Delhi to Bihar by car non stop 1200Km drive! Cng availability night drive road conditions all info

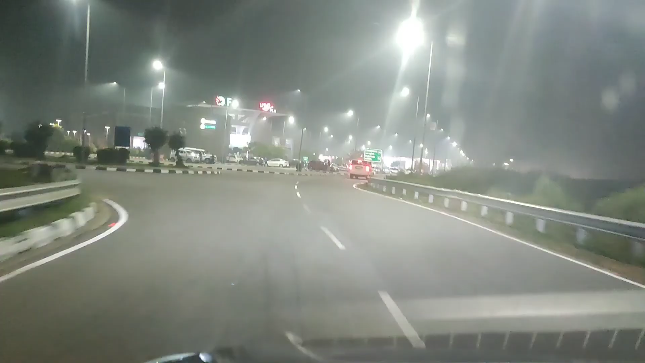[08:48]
अब देखते हैं यहां पर सीएंजी अभी एविलेबल है या नहीं है
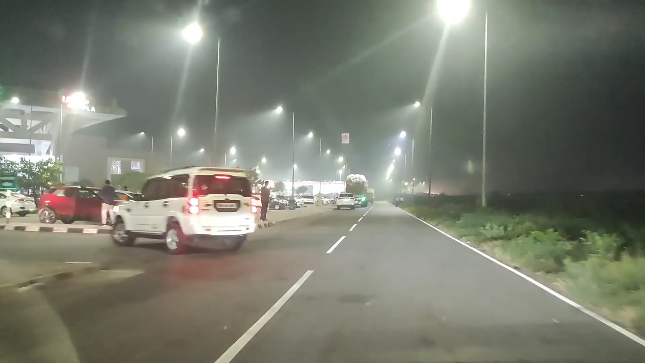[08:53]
क्योंकि फस्ट होल्ट पर जो इससे पीछे तीन किलोमेटर था वहां पर